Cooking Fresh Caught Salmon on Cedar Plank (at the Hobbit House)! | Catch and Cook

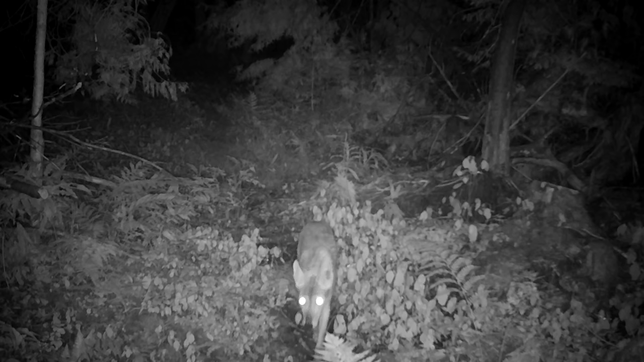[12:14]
I'm wondering if I should actually move these cameras, because it seems like I might be... Oh, there's a coyote. Oh, the deer are back. They're back.